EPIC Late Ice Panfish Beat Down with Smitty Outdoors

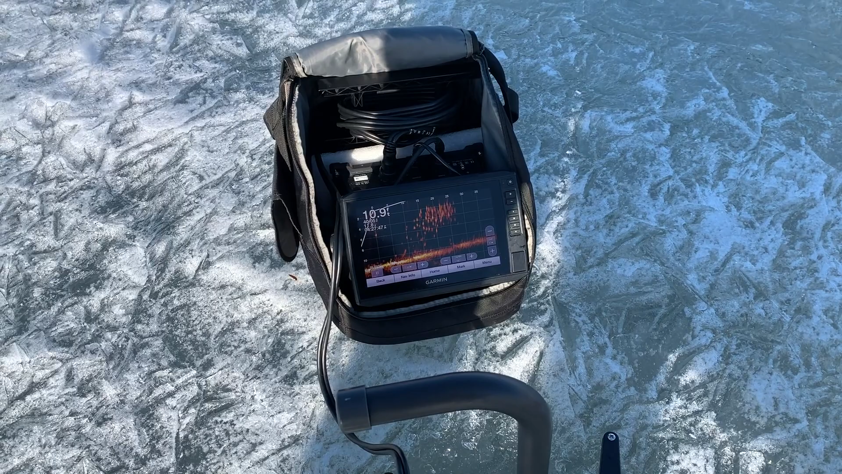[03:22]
Y'all, we got a huge school of fish.
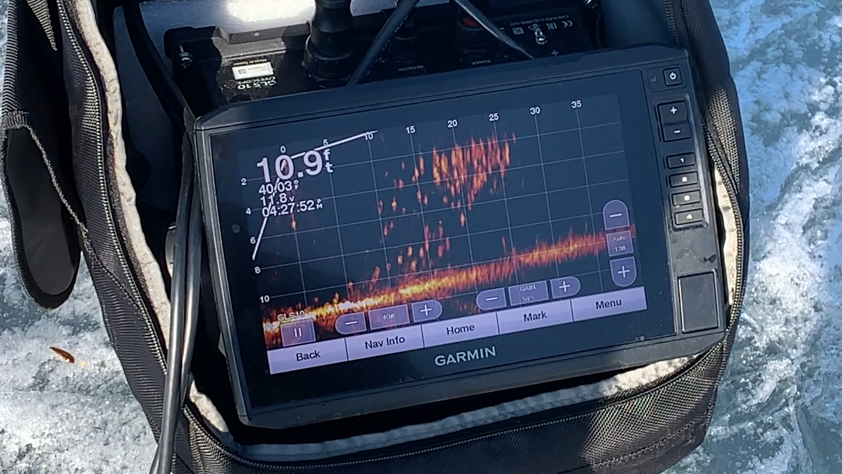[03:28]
On screen: depth 10.9 ft
Huge school of fish. Between 10 and 25 foot.